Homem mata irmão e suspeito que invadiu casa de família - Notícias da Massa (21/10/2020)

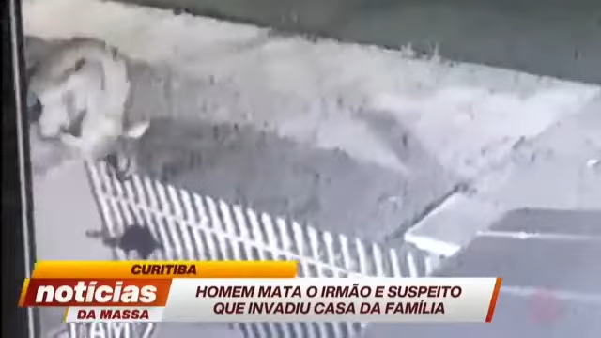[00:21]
Igor Meira Dalpozo, de 20 anos, começou a brigar com o suspeito. O irmão mais velho, Wesley, que é dono da casa, ouviu a briga e pegou uma pistola.